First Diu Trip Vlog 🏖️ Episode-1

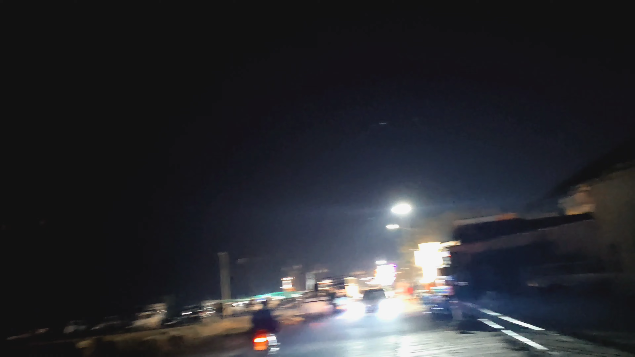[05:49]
साइड में थोड़ा स्ट्रीट मार्केट भी है लेफ्ट साइड में आप देखेंगे तो। चलिए मैं थोड़ा सा आपको बाहर से दिखाता हूँ।